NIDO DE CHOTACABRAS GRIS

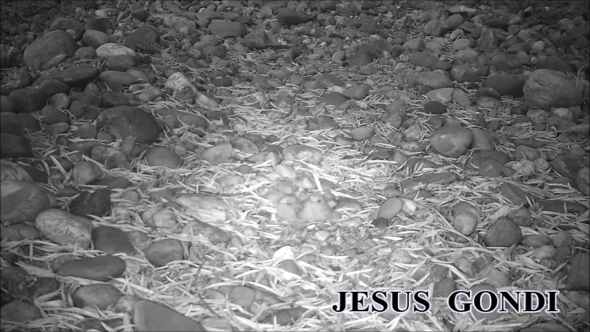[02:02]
que pasan bastante desapercibidos con el fondo del suelo. Aquí vamos a ver estos dos pollos que están justo en el centro de la cámara y nada más nacer son seminidífugos, es decir,
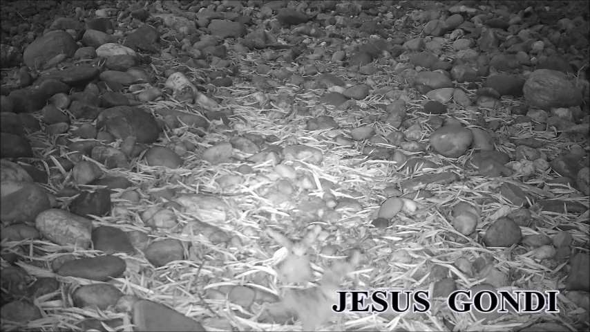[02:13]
como vemos se pueden desplazar, de hecho se mueven continuamente varios metros a un lado y a otro y los padres lo mueven y se lo llevan a un lado y a otro. Aquí vemos cómo le dan de comer. Ellos abren el pico, los pollos y los padres le introducen la comida, parecido a los fringílidos como si fuera jirgueros, verderones, etc.
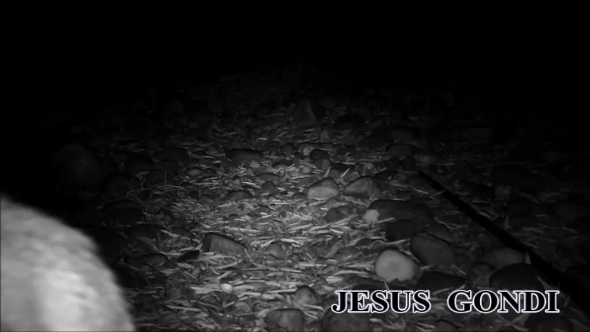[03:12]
Catan insectos volando, los cuales cuando detectan abren el pico y los cogen. Aquí vamos a ver cómo ha salido volando verticalmente porque ha visto algo. Voy a repetir la imagen porque creo que es un zorro el que pasa. Y la peculiaridad de que los pollos cuando ven un depredador,
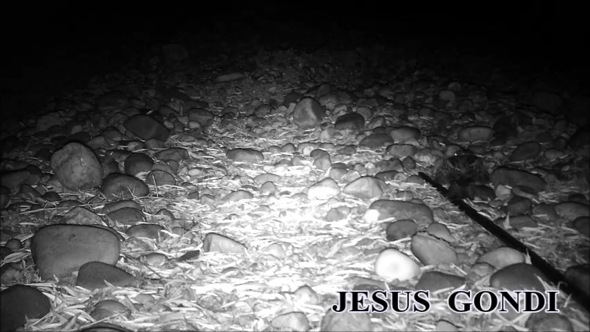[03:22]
que están ahí ahora mismo a la derecha con la madre nuevamente que les va a dar de comer, pues cuando ven un depredador lo que hacen es aplastarse, quedarse totalmente inmóviles y confiar que gracias a su camuflaje van a pasar desapercibidos y estos pollos pues carecen de olor. Es una característica que tienen para que no sean detectados por los depredadores. Vemos como los padres, estos son, se va a un padre,
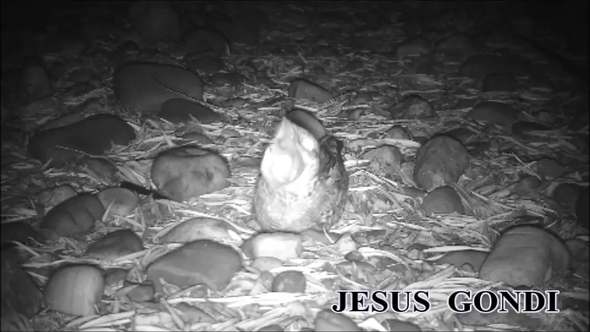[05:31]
y no sé la explicación concreta. Ahora vamos a ver cómo abre el pico, que se caracterizan por tener ese pico tan grande, aquí lo he dejado inmortalizado, y tengo un vídeo en el cual se ve perfectamente ese pico que lo abren, esos pollos, aquí arriba voy a dejar el enlace. Ellos van volando, y cuando detectan un insecto, pues abren el pico, ese pico tan grande, el cual les facilita capturar a los insectos. También tienen unos bigotitos, que son muy sensibles.
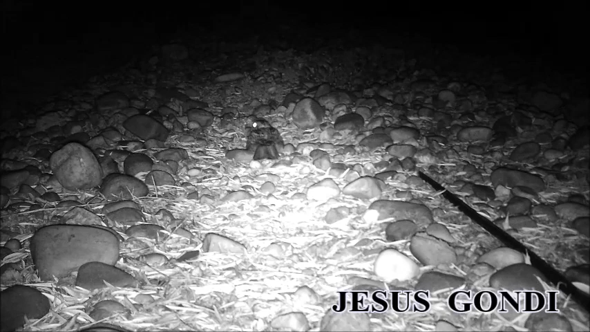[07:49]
Suelen ser bastante esquivos a las personas y son de difícil observación, ya que durante el día permanecen en zonas de sombras poco transitadas por el hombre. Vemos el movimiento que tienen de idas y venidas de ambos padres alrededor de sus pollos. En época de celos se les escucha cantar al crepúsculo, es decir, cuando anochece se les escucha un canto característico muy bonito. Y ahora vamos a ver cómo se va a los polluelos.
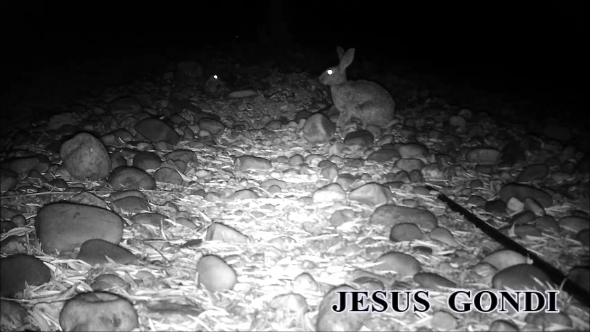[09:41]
Ellos saben cuál puede llegar a ser un depredador o no y tolera la presencia del conejo que se marcha tranquilamente. Aquí la vemos nuevamente que antes estaba a varios metros hacia allá y en la siguiente toma lo vemos que se han desplazado nuevamente unos metros más cerca de la cámara. Están en continuo movimiento y vemos cómo le va a dar de comer los va a cebar.
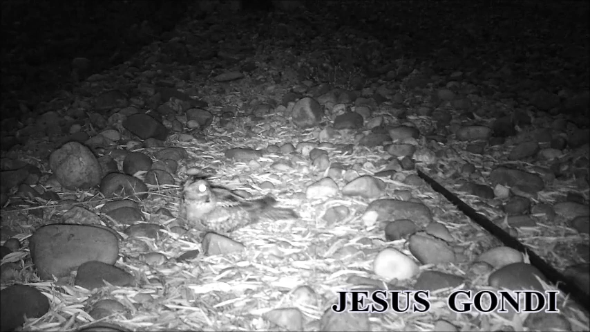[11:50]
nuestro objetivo y ya vamos a terminar el vídeo con una última ceba de los pollos muy cerca de la cámara y bueno terminar y concluir este vídeo viéndola muy de cerca